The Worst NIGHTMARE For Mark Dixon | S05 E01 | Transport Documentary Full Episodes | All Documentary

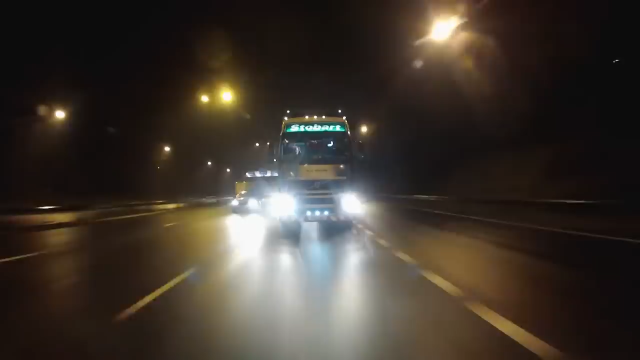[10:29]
His seven deliveries are to one of the largest DIY retailers in the UK And they're all expected on time
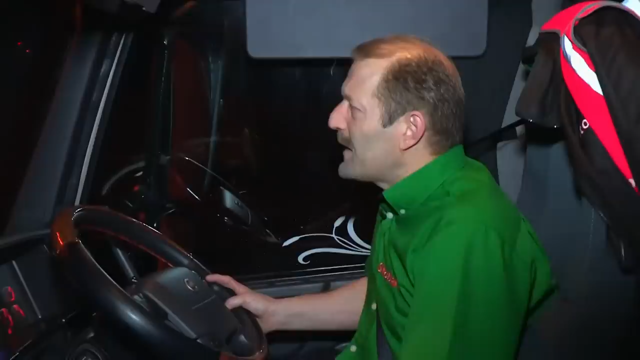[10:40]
You know, if I can get through all this without any hiccups That would be a big achievement for me That one
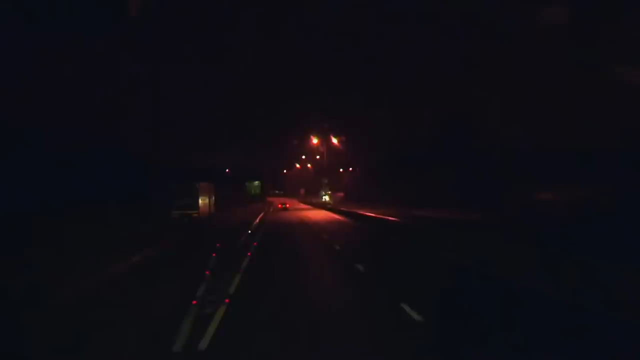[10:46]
The first 20 miles through Ashley's beloved Wales are plain sailing But then he hits the English border
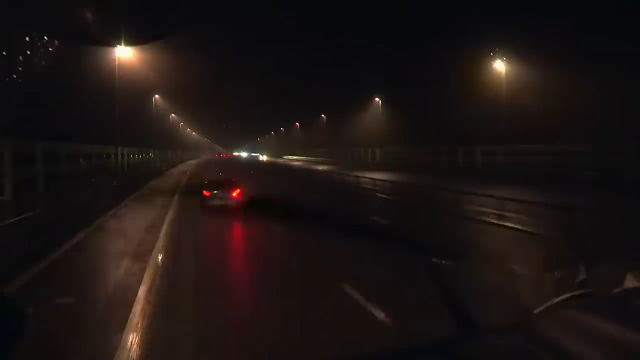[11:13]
Its side railings are designed to reduce crosswinds But today they're gusting at a gale force 50 miles per hour Which is treacherous for a truck carrying light loft insulation The only thing with the kind of load I'm carrying
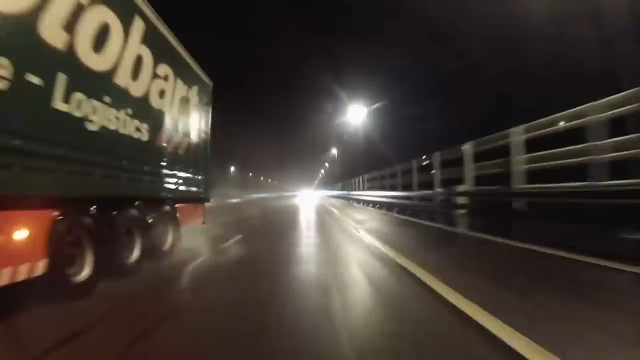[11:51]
Ashley gets his 16 and a half metre kite safely across the bridge And leaves behind his beloved homeland Bye bye South Wales And is now on a collision course with his nemesis London